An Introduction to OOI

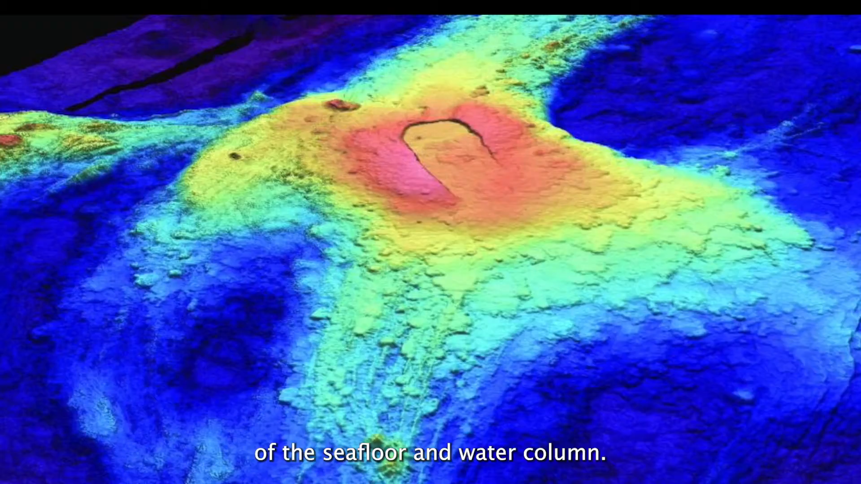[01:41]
Located over an active tectonic plate, this array provides a window into hydrothermal vents and an active undersea volcano.